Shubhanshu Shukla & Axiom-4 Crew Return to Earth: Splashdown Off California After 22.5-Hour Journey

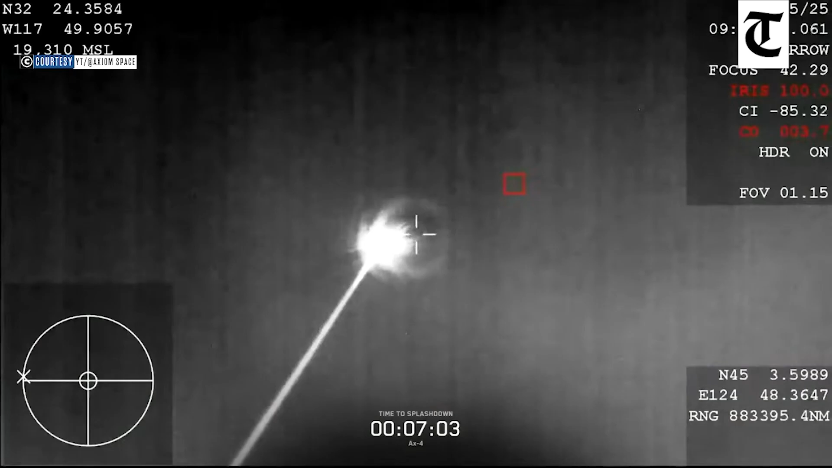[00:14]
So just a couple more minutes here and then hopefully we'll get some comms back between the Corps and the crew. But in the meantime, at least got some cool views of the crew almost back down here on Earth. Exactly right.
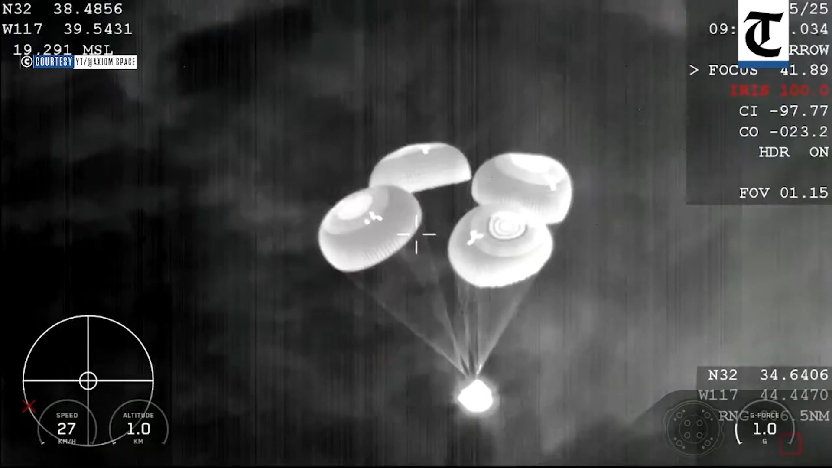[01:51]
Again, we are going to be slowing down the vehicle from 350 miles per hour all the way down to just about 15,
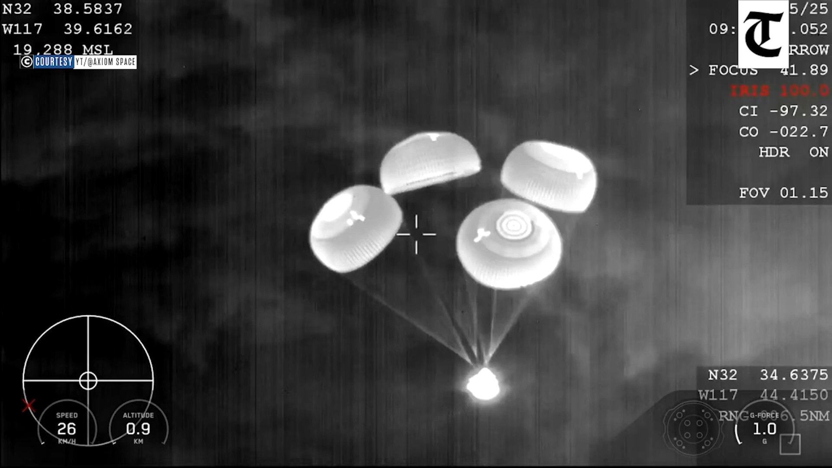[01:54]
16 miles per hour by the time that the vehicle touches down and splashes down into the ocean. Exactly right.
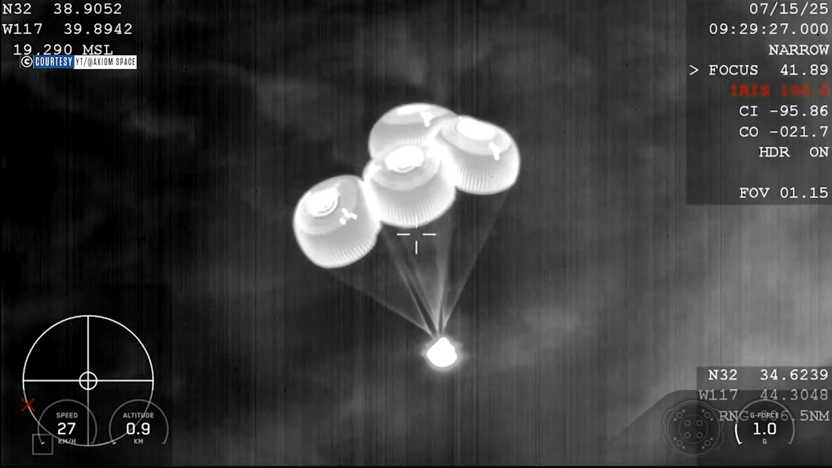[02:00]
You know, you mentioned these beautiful visual confirmations that we're getting.
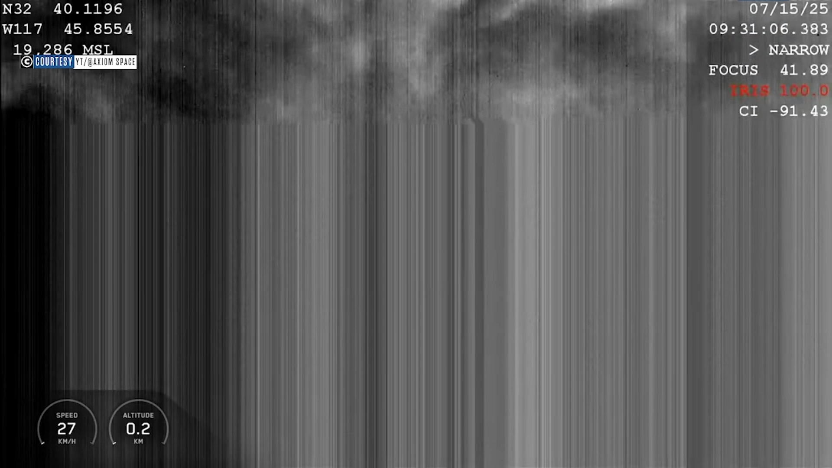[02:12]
Maintaining the vehicle signature through things like cloud lighter and any kind of atmospheric disturbance allows us to maintain visual contact with the vehicle as it's making its final descent towards water landing.